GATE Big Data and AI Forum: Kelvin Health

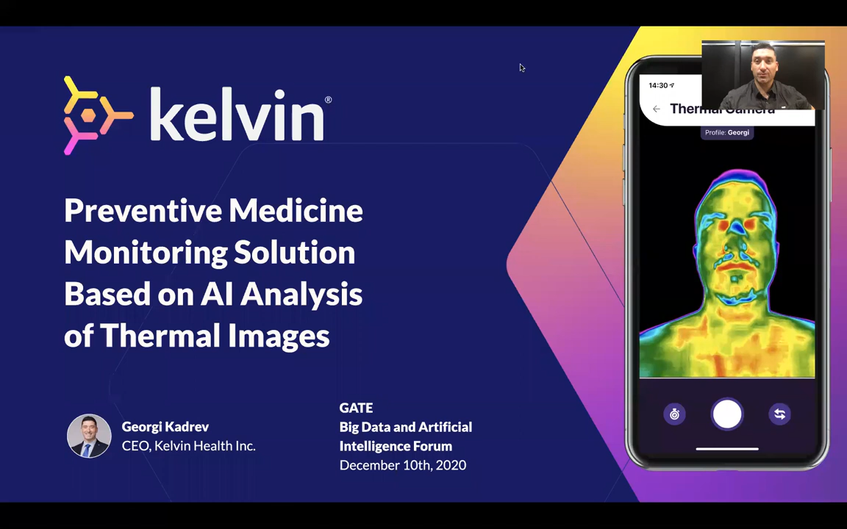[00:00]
Hello, everybody. It's Gary from Kelvin Health. Kelvin is a solution for preventive telemedicine, applying AI analysis of thermal images.
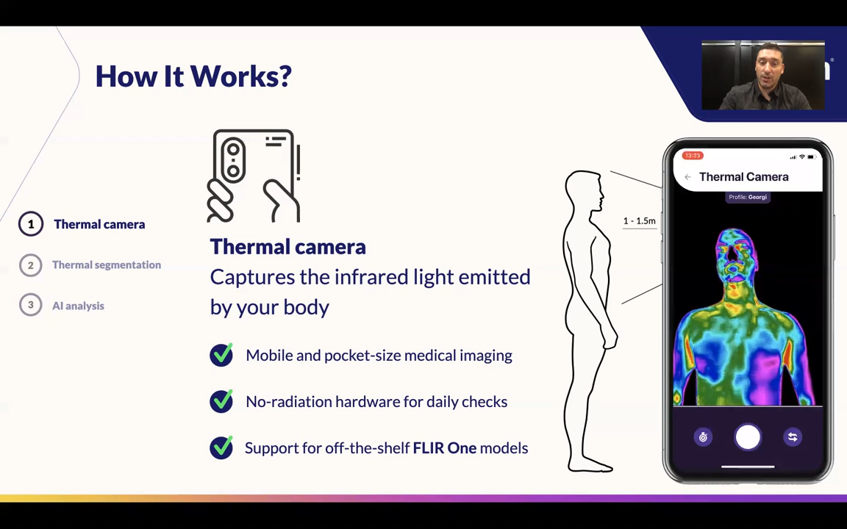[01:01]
Where you can take a photo of yourself from a short distance, typically naked above the waist. Then we apply our specific medical thermal segmentation of the image that can spot various types of anomalies and differences,
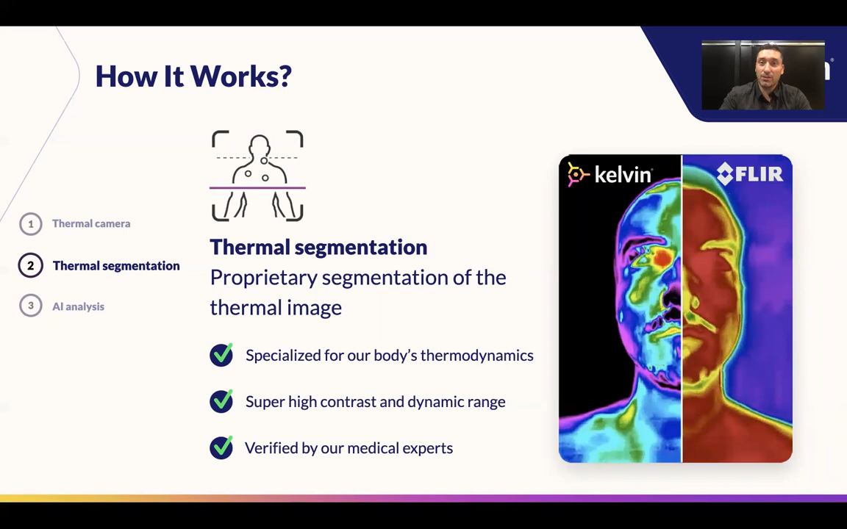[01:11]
or at least make them visible as part of the thermal image.
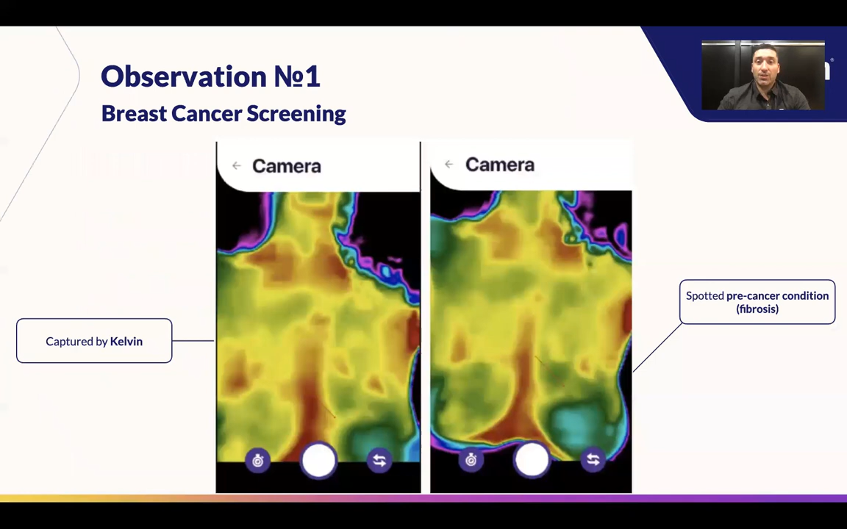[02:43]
Here you can see various examples. For example, fibrosis on the left breast.
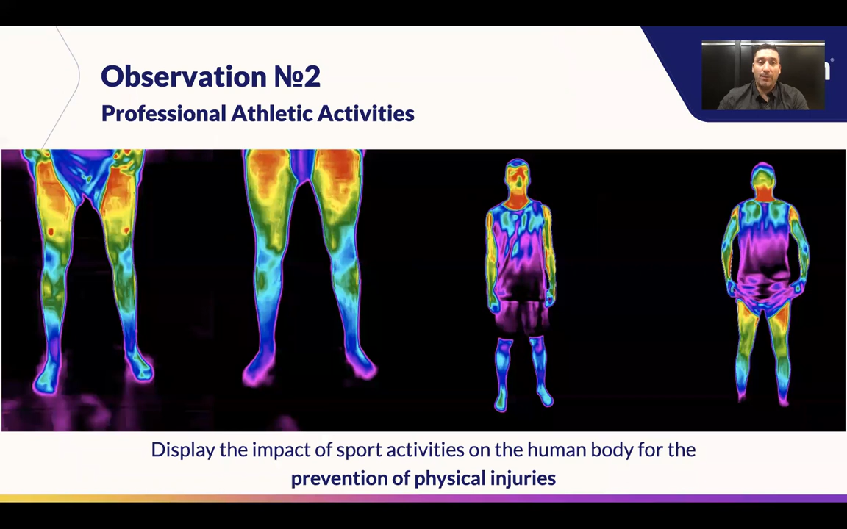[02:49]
We have the effect of severe physical activity on the human body.
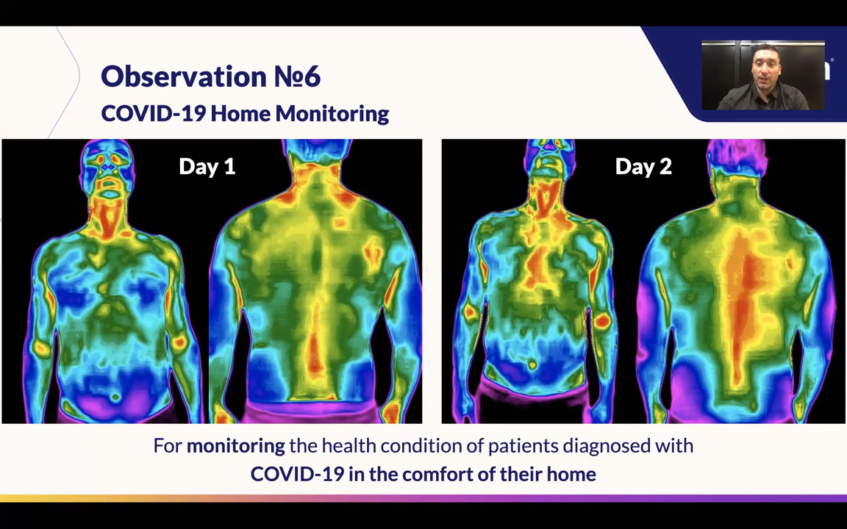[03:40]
which is related to various types of inflammation and processes, inflammatory processes in the specific patient, even in the context of a single day. We are in the very active R&D phase of the project right now, establishing various types of collaborations with hospitals,